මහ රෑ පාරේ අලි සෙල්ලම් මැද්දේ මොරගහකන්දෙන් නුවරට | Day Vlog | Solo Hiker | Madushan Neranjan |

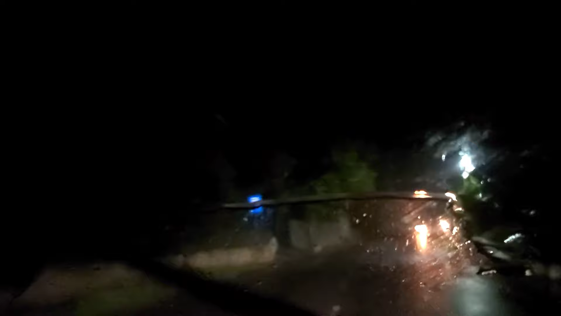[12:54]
Guys, වහිනවා. වැස්ස කියන්නේ තින් ආසම ෆීලින් එකක්. අවුලකට තියෙන යහ පැත්තේ මිනිස්සු ඩිම් කරන්න තුරහම පේන්නේ.